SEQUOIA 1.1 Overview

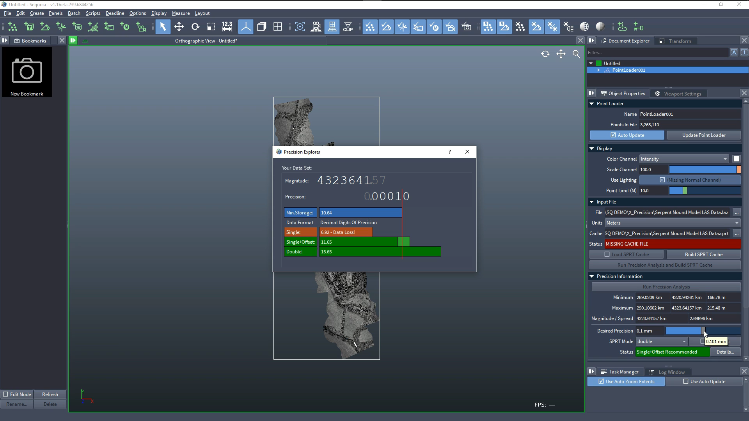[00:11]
The new precision analysis workflows allow the import and caching of geo-referenced data with huge offsets from the world origin, while ensuring optimal storage without wasting this space when not necessary.
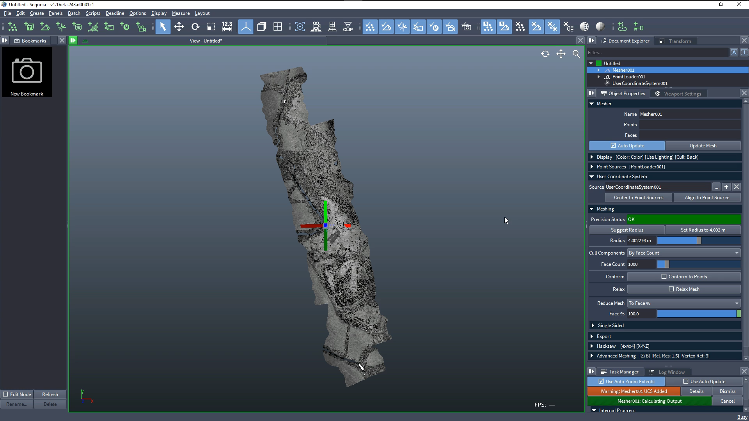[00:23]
The user coordinate system object allows the meshing to be performed relative to a custom origin.
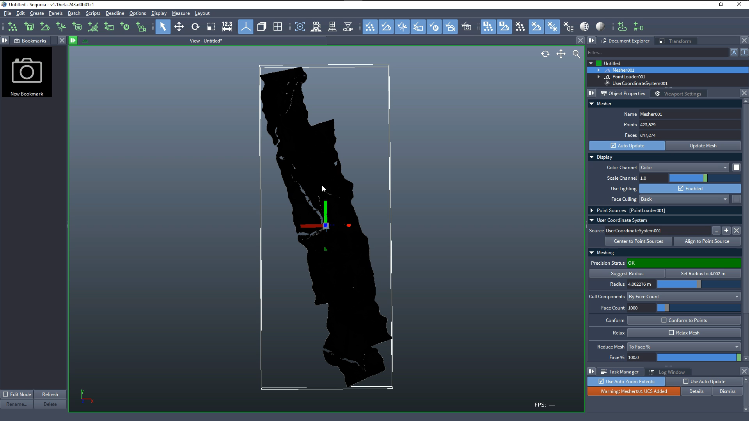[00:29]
Optional alignment of the coordinate system axis to match major features of the scan, like walls of buildings, can be applied.
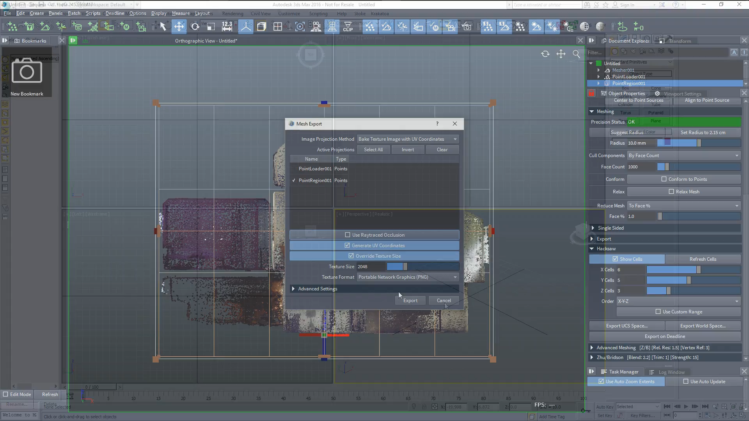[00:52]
can be loaded quickly into other applications like 3ds Max and Maya using the provided importer scripts.
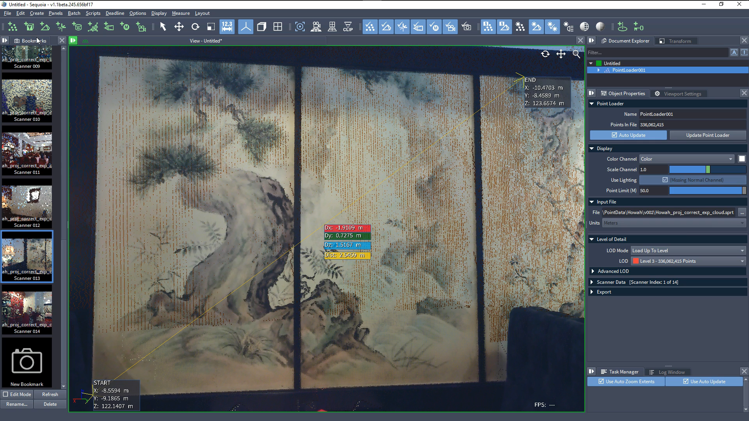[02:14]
Several useful tools have been included and can be used as a starting point of new ones.
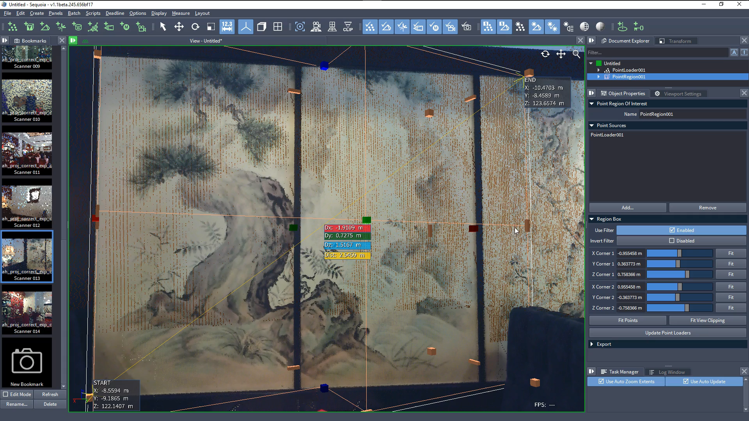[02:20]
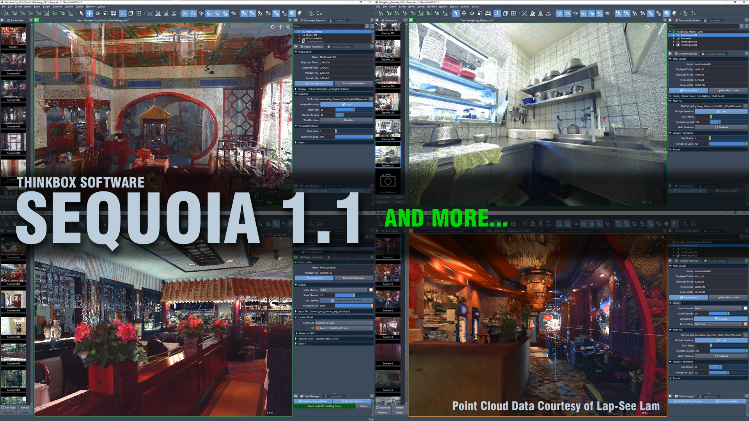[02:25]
Support for data in project files formats from industry-leading scanner
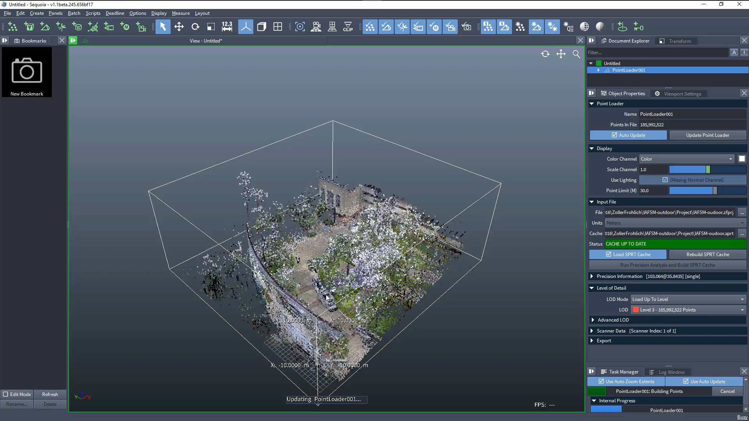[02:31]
manufacturers like Zoller and Fröhlich and Riegel version 2 has been added. We know that.